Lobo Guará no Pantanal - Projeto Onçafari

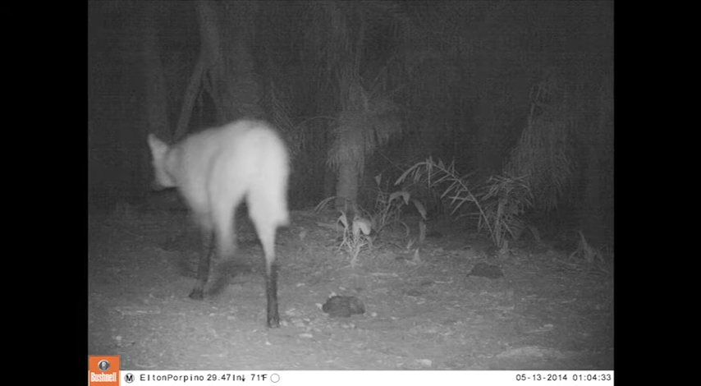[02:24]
Eu tive dois avistamentos, dois lobos. A gente às vezes vê eles nas armadilhas fotográficas, como vocês estão vendo as imagens aí. E as duas vezes foi na seca.
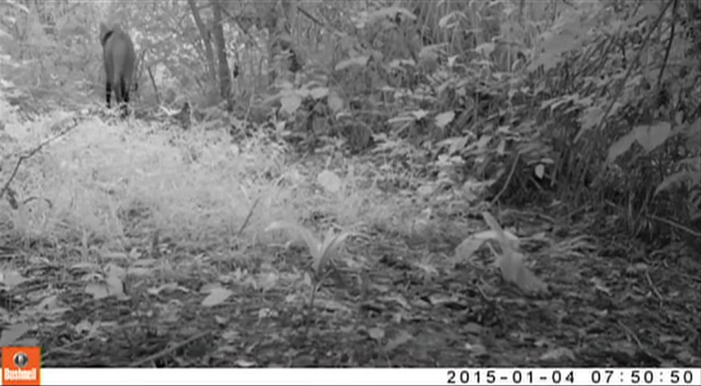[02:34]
Mas a gente pegou a armadilha fotográfica também na cheia. Então pode ser que essa pressão está cada vez maior, que mesmo na cheia ele está tentando se adaptar aqui.